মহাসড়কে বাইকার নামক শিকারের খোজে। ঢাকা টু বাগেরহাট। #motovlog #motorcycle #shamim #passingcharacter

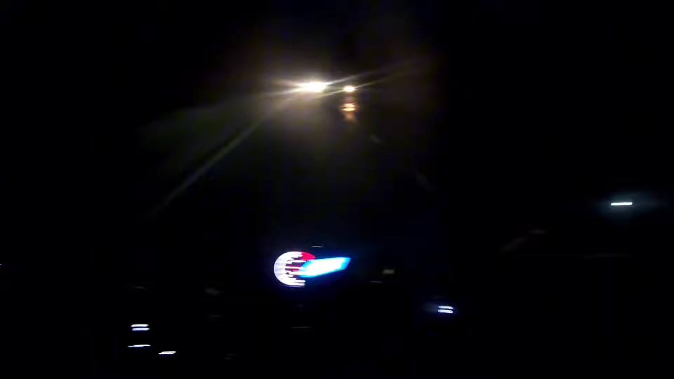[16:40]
এখন সময় 7:20, আর আমি আসি হচ্ছে আমার বাসার কাছেই, তো অন্ধকার হয়ে গেছে যার কারণে ডিসপ্লে বা ক্যামেরাতেই কেমন দেখাচ্ছে বুঝতে পারতেছি না, বাট ভালো রকমের অন্ধকার আছে, তো ভিডিওটা আর বড় করবো না।